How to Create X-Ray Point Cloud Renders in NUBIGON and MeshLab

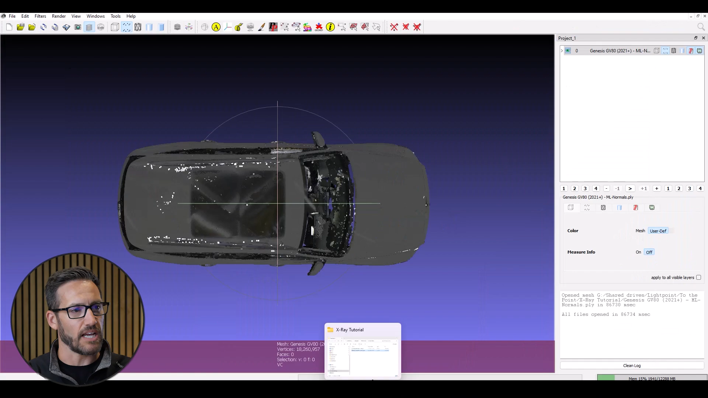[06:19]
Once you have the PLY saved, you'll just drag it into the screen and this is what you'll get. MeshLab is really a tool that is meant for dealing with meshes, of course, hence the name.
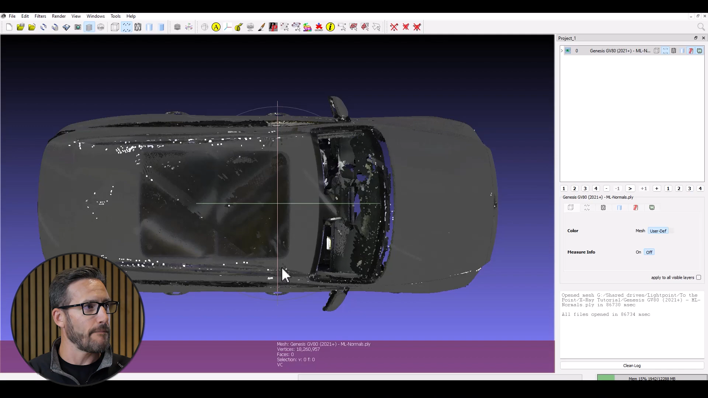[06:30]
But you can deal with point clouds. So, if you go to render here and then shaders, then there's the xray.gdp down here. And it doesn't look great to begin with, but we can mess around with these sliders until we get it to have that look that we're going for. So, same thing is going on here.
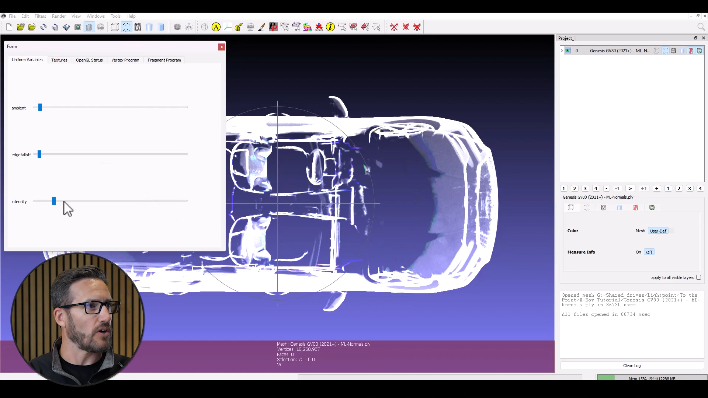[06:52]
You can get into an orthographic camera view to get those wheels so they're not looking tweaked there. So, you can mess around with these and get that x-ray look to be kind of whatever you, however you want it to look intensity-wise. But I haven't found a way to make the colors really as beautiful as they come out in Nubagon. So, that's one of the big reasons that I'm using Nubagon right now.
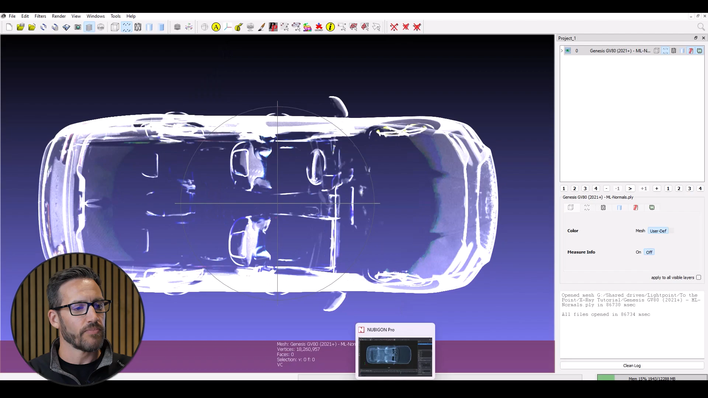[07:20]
I also like the animation capabilities so you can spin a point cloud around and create nice graphics like that as well.